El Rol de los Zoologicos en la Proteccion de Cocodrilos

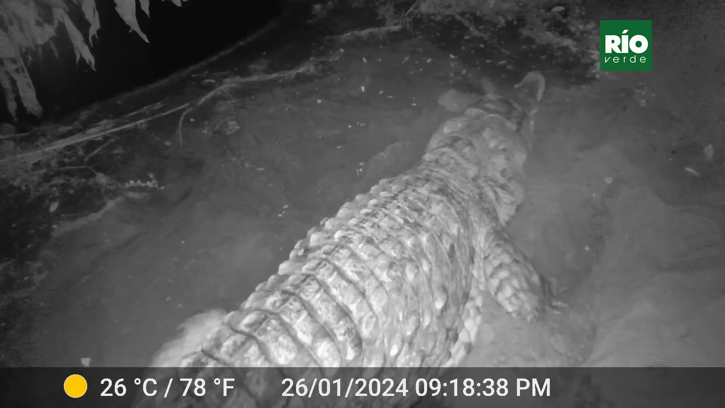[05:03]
Como tenemos las cámaras, porque aquí tenemos que monitorear el momento de la puesta para poder sacar los huevos, nosotros aquí en las exhibiciones que tenemos no tenemos una temperatura adecuada y los huevos pues, no se nos darían bien si los dejáramos ahí en el sitio donde ellos los colocan.